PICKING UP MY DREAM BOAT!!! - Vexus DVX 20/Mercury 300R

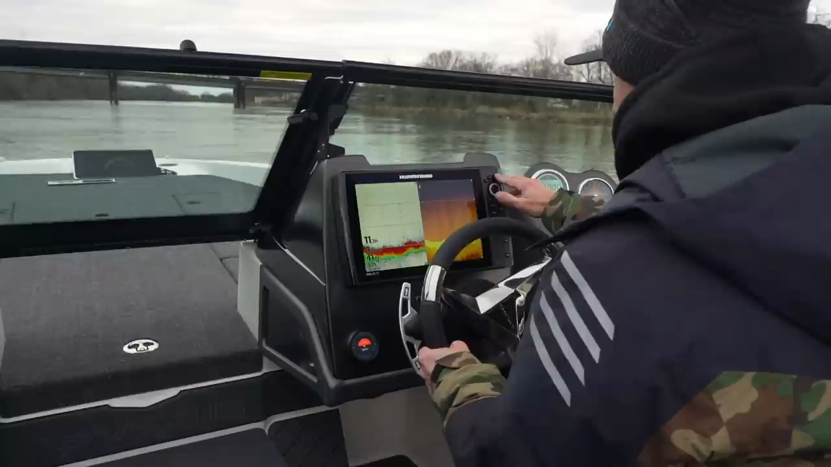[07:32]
Bexas rigs all their units, side imaging units anyways, with a side imaging and down imaging transducer on the transom,
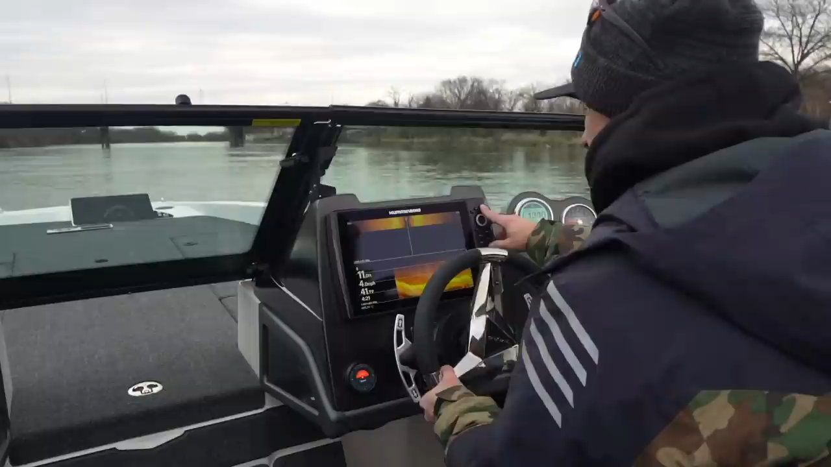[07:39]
and then a shoot through in the hole also. That's in there too? Yeah. So that you can still read some 2D depending on what your speed is and water conditions up on pads. I was worried I was going to have to put one on at a high speed. That'd be good. Wow. That's great.